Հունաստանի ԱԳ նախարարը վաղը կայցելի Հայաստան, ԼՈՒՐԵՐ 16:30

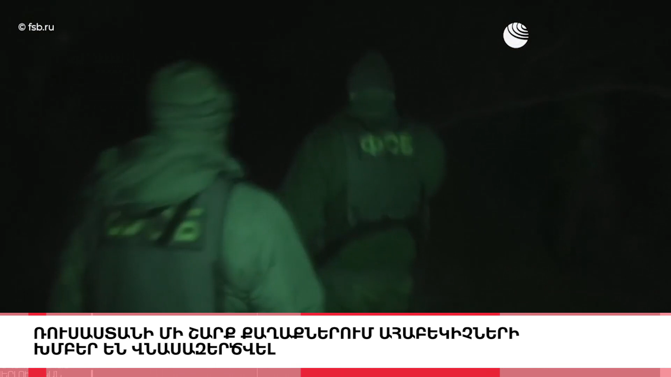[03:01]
որը ծրագրում էր կաղաքում ահաբեկջություն իրականասնել, այս մասին հայտնում է Հիանովեստին հաղում անելով Հուսաստանի դախշնային անվտանգ